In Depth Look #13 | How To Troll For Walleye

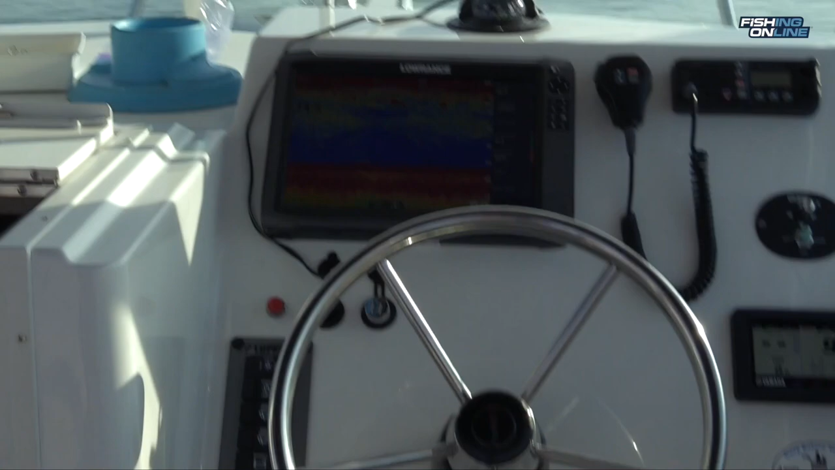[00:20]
We've got good marks anywhere from 25 foot down to right above the bottom.
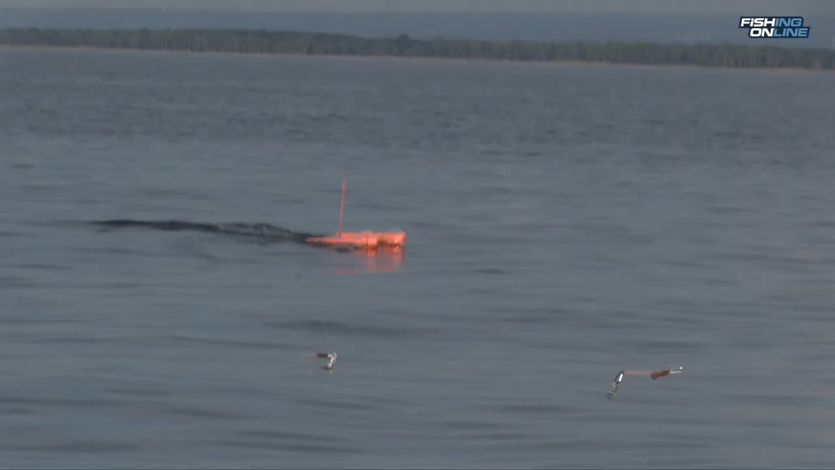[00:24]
So the boards were getting our higher fish, the dipsies were getting our deeper fish.
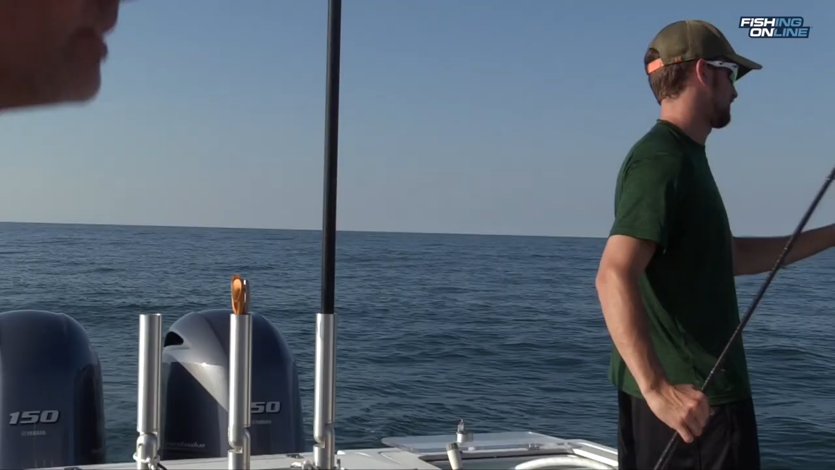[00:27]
We're trolling about 55 to 58 foot of water,
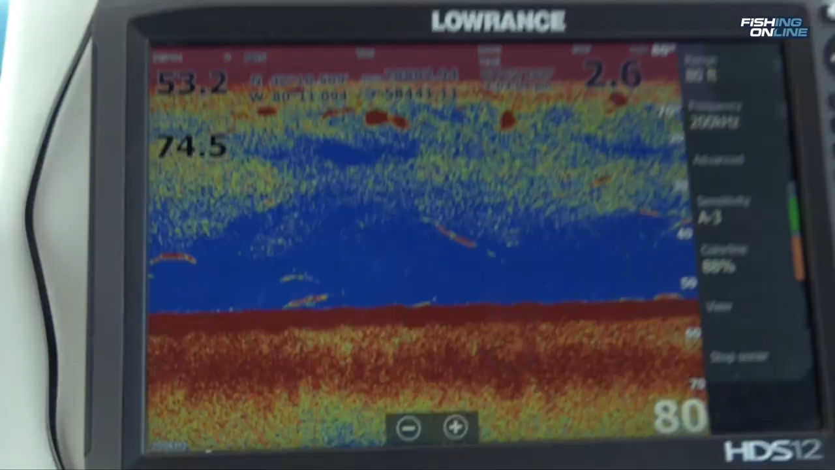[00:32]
trolling at 2.5 mile an hour to 2.8.